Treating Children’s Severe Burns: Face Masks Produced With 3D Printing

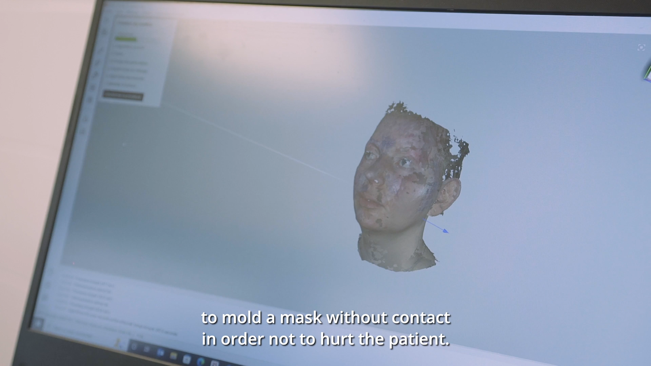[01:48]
L'impression 3d c'est quelque chose dont on rêvait depuis assez longtemps puis on avait imaginé que le scanner 3d permettait de ne pas toucher le patient et on s'imaginait pouvoir produire à la base du fichier du scanner une attelle.